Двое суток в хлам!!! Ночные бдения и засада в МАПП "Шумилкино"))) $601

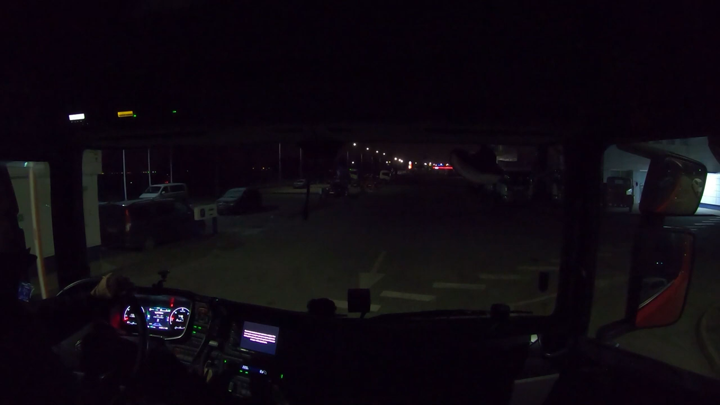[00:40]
Территории только в маске. Туда-сюда. А, где-то здесь надо сейчас машину вам поставить. Где тут место есть?
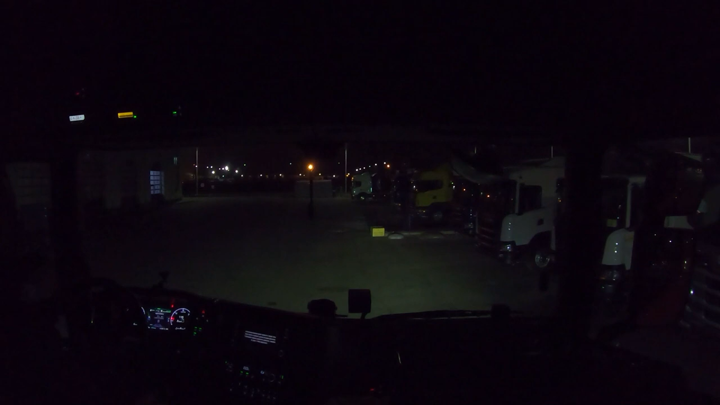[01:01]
А, вот местечко есть. Ставим авто и идем оформляться.
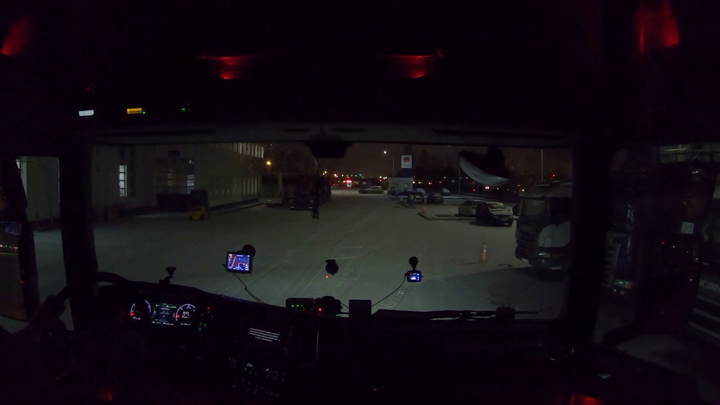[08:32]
Расстояние на дороге скользко, а тем более мы сейчас тягачом газуем головой. О, какая красота! Щеточки чистят гладенько.
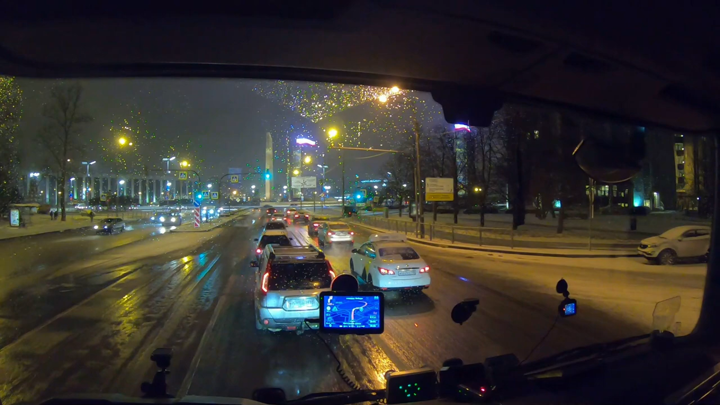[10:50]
Только с другой стороны, с другого ракурса. И что мы не едем? Наш снег уже плавно превратился в дождь. За бортом ноль. Ну, вы сами все видите. Вы знаете, не работает датчик дождя.
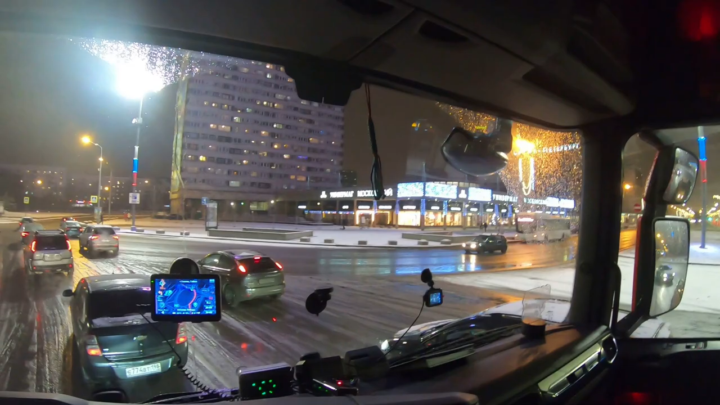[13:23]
Давайте ехать, елки-палки. Чё спим-то? Сейчас уже следующий поток приедет. Восемь километров. Ну, видите, какая вот каша на дороге такая вот. Мерзопакостная.
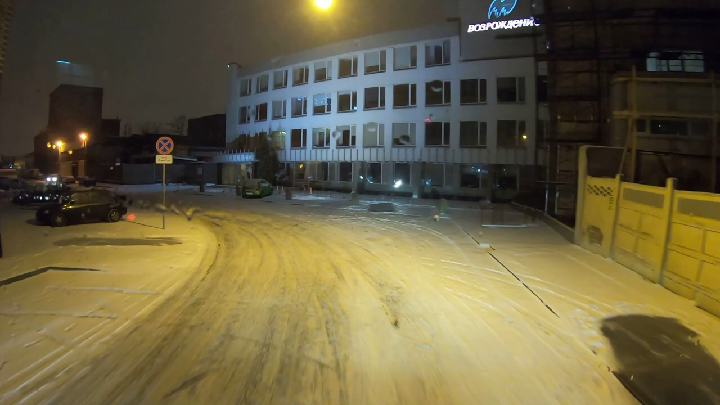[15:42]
На кнопочку. Здесь у нас, видите, совсем еще не чищено. Идет дождь.
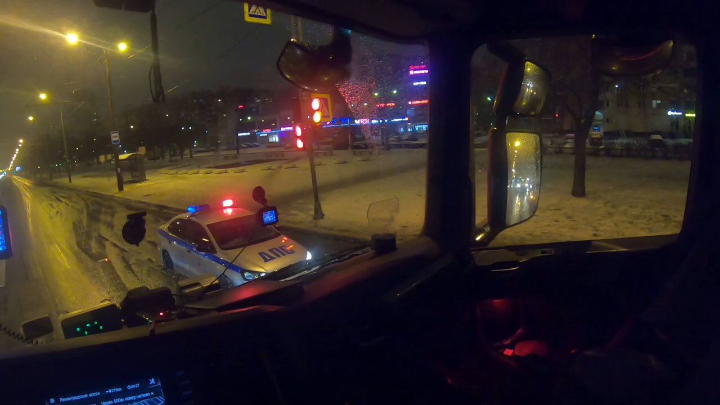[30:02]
как-то едем, не знаю как, но как-то нас тут выводят на Псков нашей царевны. Сейчас куда-то тут через 500 метров надо куда-то круто налево повернуть. Вообще сюда вот куда только что вот заехал, немножко получается, ну не то что под знак, ну под знак, только под знак с 7 утра до 23.
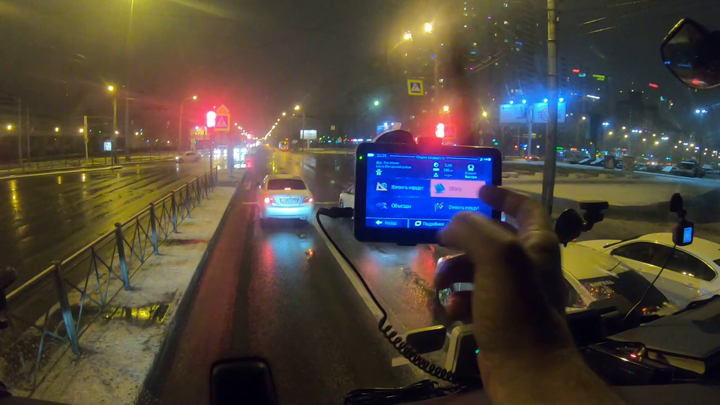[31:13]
Сильно тут мы что-то будем... Вот так, либо вот так ехать, либо вот так, как мы сейчас напрямки поедем, да? Короче, поехали. Налево под знак.
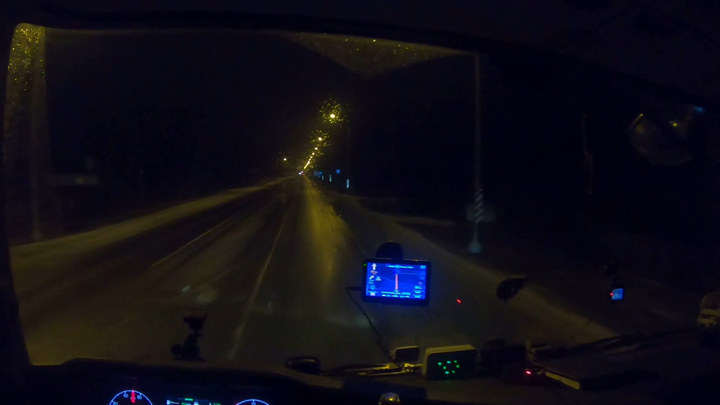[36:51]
Гатчины от Питера уже полностью вся трехполоска открыта. Вообще огонь. Валишь и валишь, ни о чем не думаешь. Вот только закончилось. Сразу с трехполоски, сразу двухполоски начинается. Не, вернее как. Значит, с шести полоски получается двухполоска, видите? Ну так до Гатчины все вообще красиво. По красоте получается. Летишь.
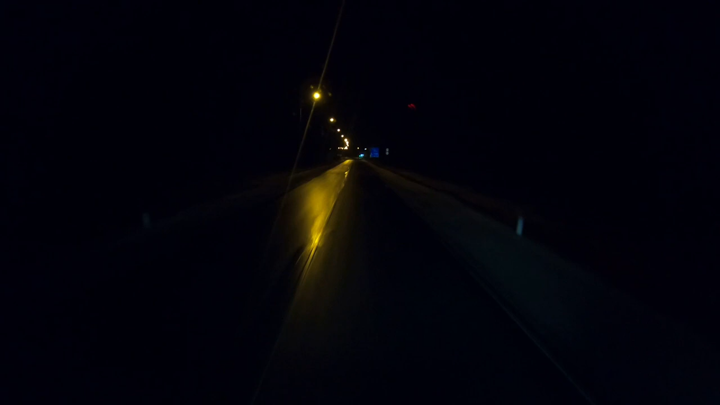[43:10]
Время 7. Мы в Пскове. Сейчас за этим транспортным постом нам надо уходить направо. Ой.
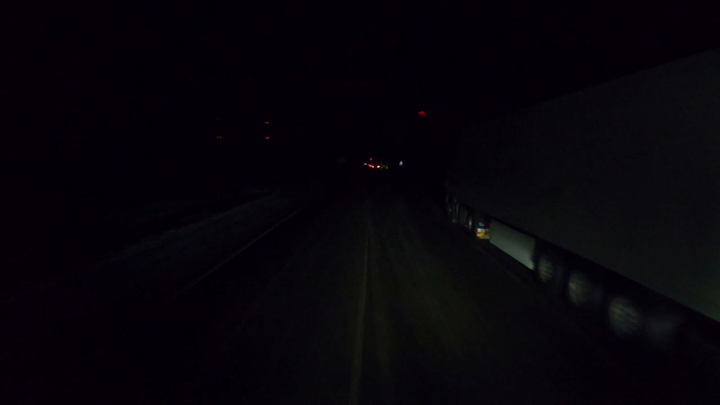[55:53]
Вот вам и нет никого. Ну что, тут без вариантов. Мы сейчас еще сколько, сколько нам времени позволяет, оттолкаемся и станем на обочине паузу крутить. А что делать?